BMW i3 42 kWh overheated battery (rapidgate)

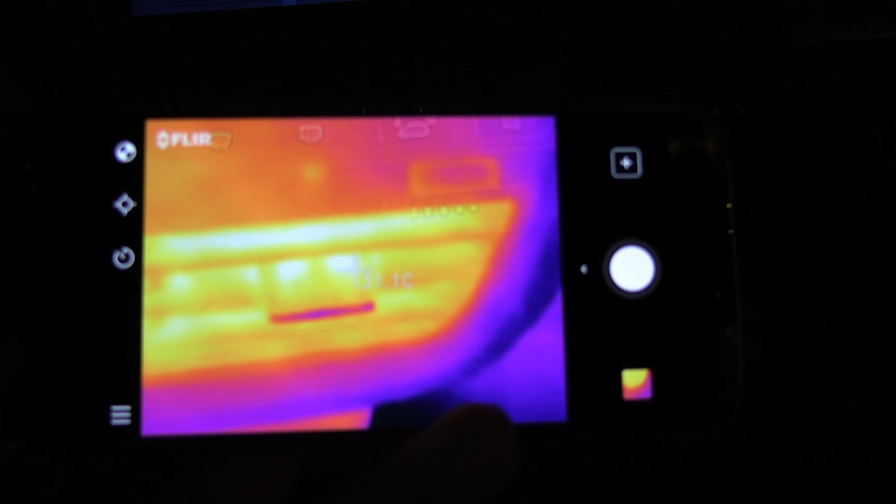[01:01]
but that's just the leftover heat from earlier.
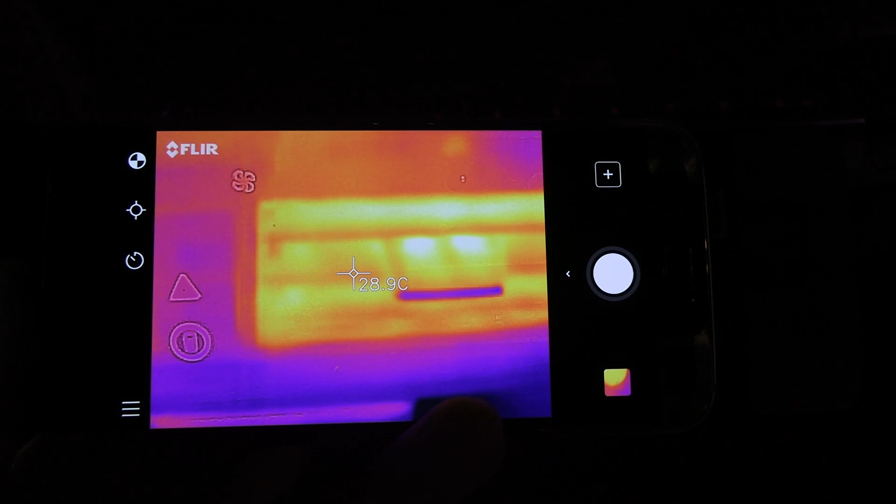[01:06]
On screen: spot 28.9°C
But then after just a couple of minutes, you will see that the air vents start turning blue-ish,
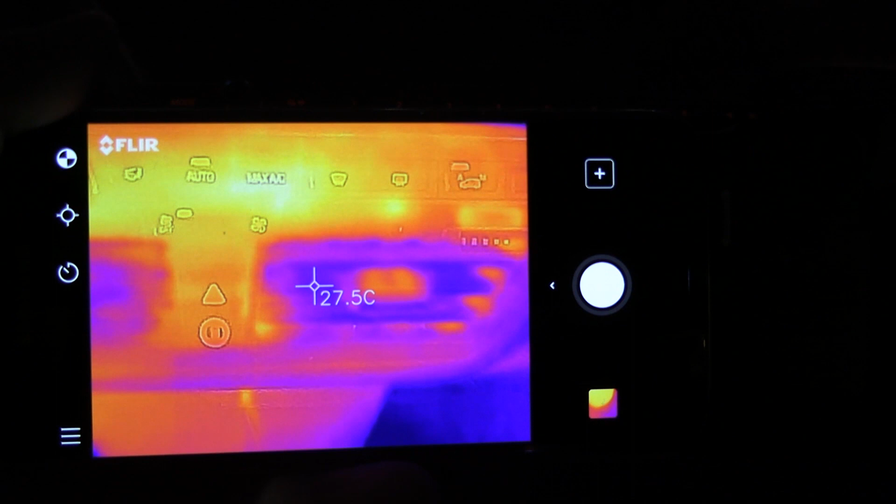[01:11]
On screen: spot 27.5°C
and that's because it's not running any heater, and then it's just recirculating some air. I don't know what the heck it's doing.